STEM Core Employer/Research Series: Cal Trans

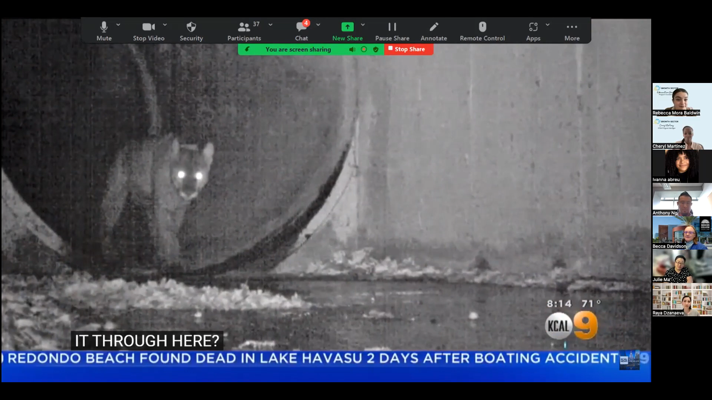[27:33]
We found this long, dark tunnel that unfortunately isn't great in terms of a wildlife crossing in general.